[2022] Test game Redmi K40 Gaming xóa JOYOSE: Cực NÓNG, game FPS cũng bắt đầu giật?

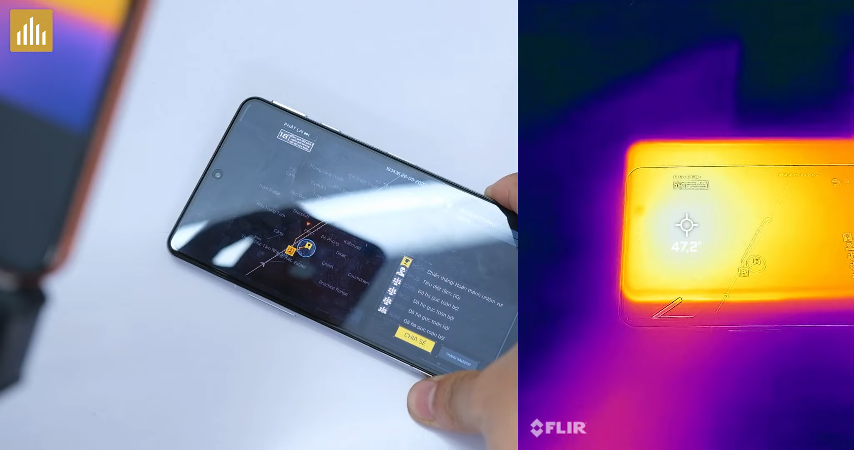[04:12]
Phía mặt sau này. Ui, 45 độ C.
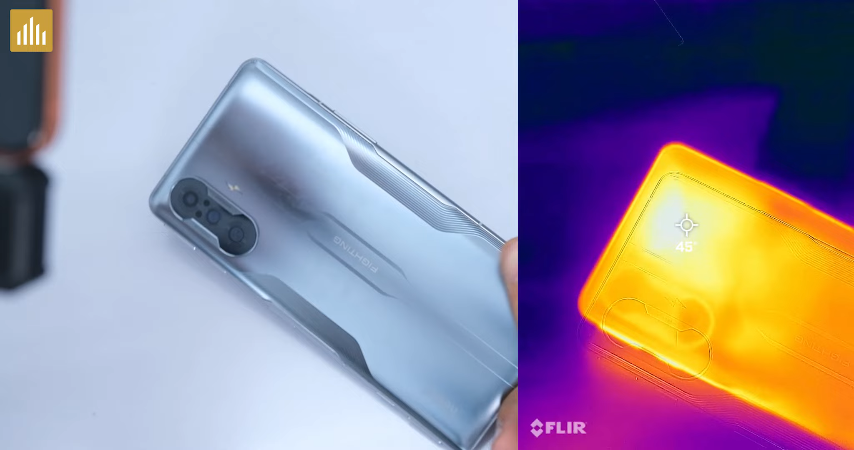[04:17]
Để xem phần khung này, khung khá nóng đấy. Rồi, cũng hơn 45 nha các bạn, 45,6 này.
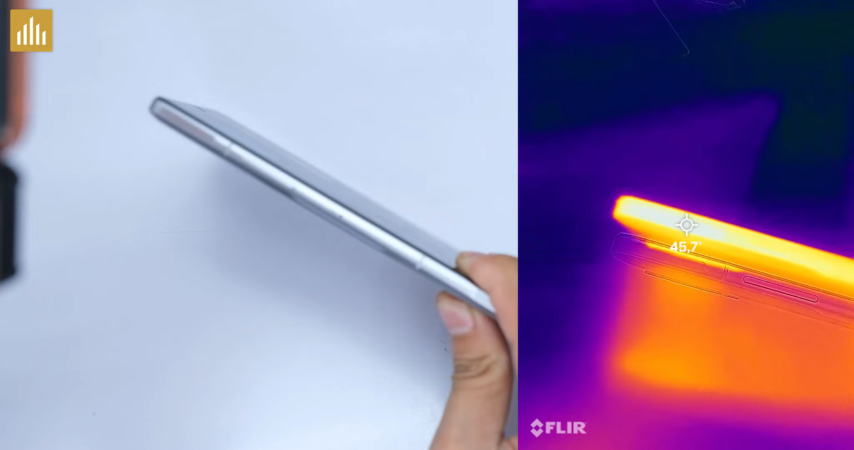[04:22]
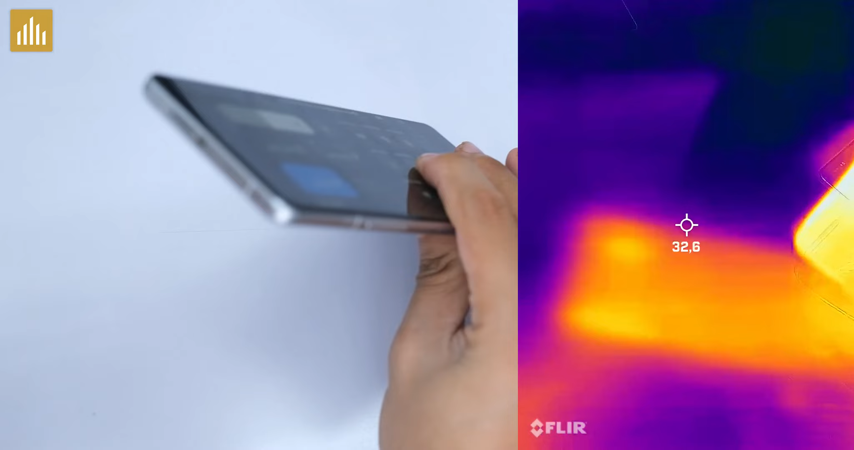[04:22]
Khung trên này mình thấy nóng lắm. Rồi, 46,5 luôn. Đây sẽ là biểu đồ nha. Tổng thể thì cũng khá thẳng nha. Thi thoảng nó sẽ tụt giảm một chút này.
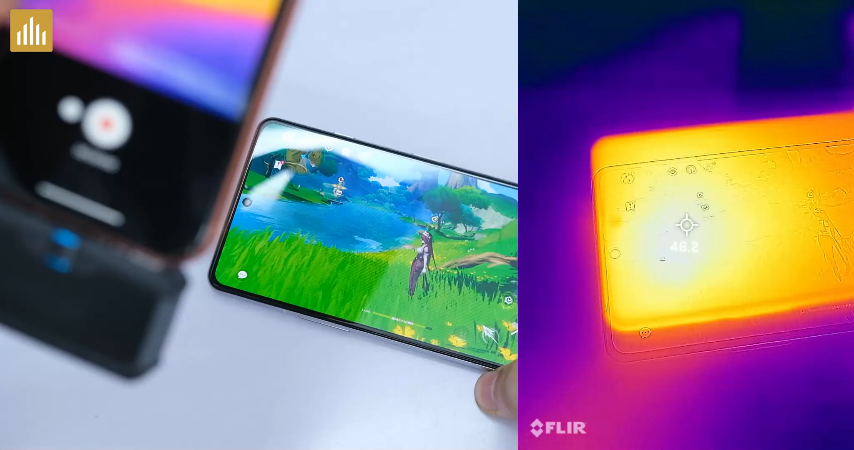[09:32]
Rồi, nhiệt độ phía mặt trước 46,3.
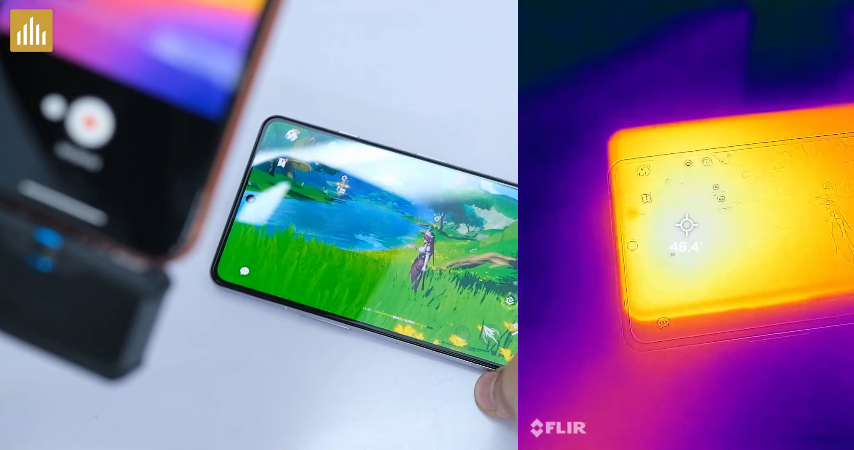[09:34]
Ô, mát hơn khi chơi COD ta. Ảo thật.
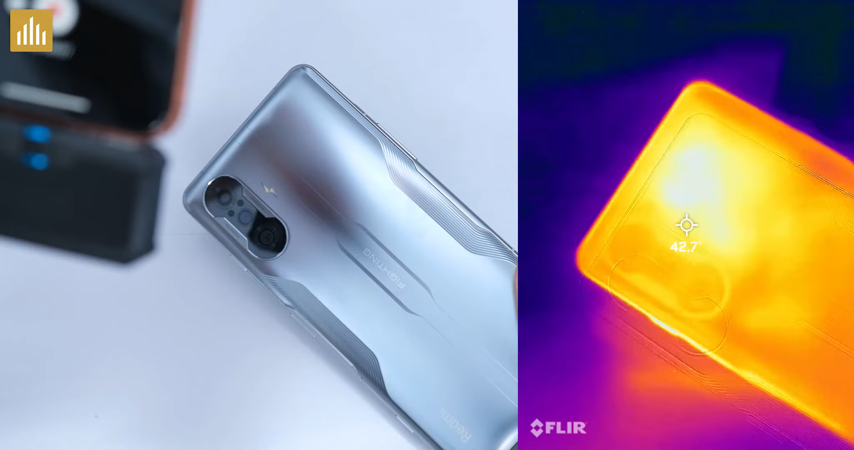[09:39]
Nhưng mà vẫn nóng nha, phía mặt sau này 44. Khung của máy 43,7.
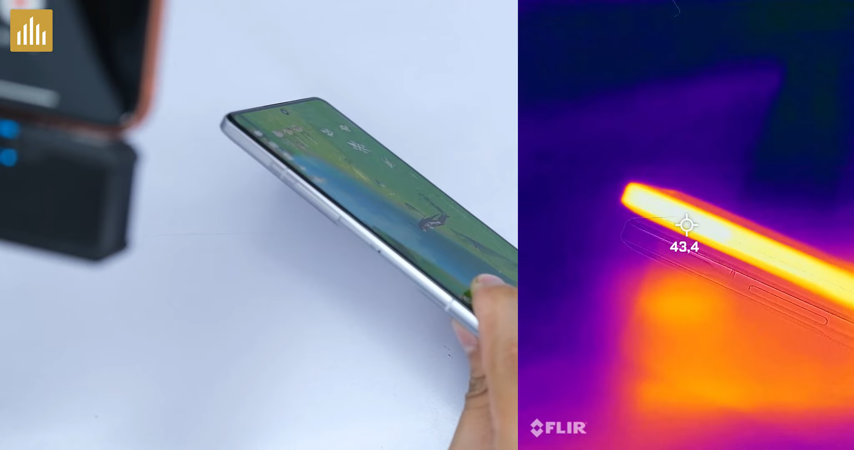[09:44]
Khung phía trên này hơn 45 độ C nha các bạn. Đây sẽ là biểu đồ FPS. Từ chỗ này đổ về sau là khi mình chơi map Sumeru này.